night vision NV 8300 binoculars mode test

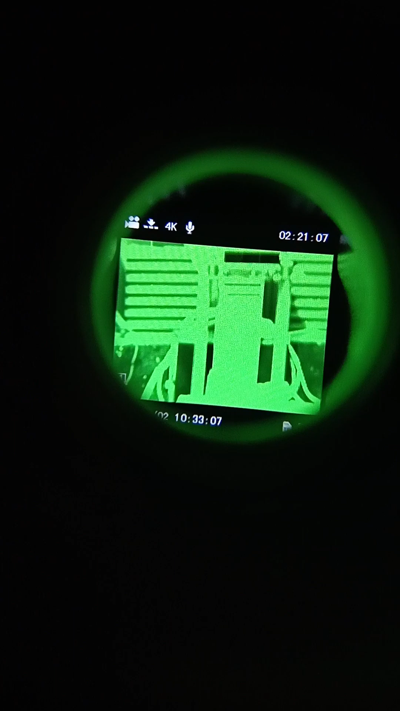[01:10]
As this says 3D, it actually merges it into, once you're looking through them, into one screen.
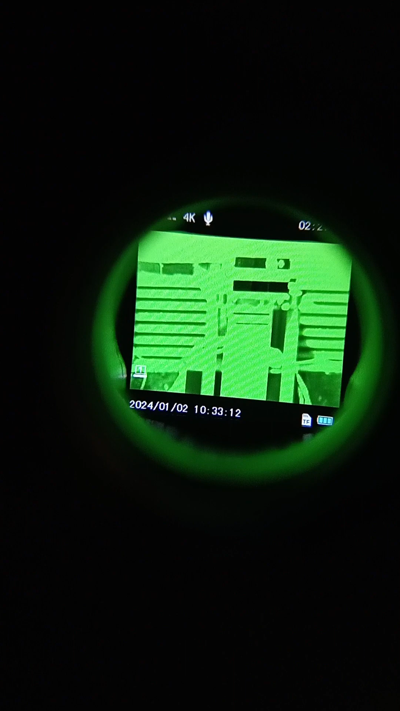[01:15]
So if we click into the menu button again,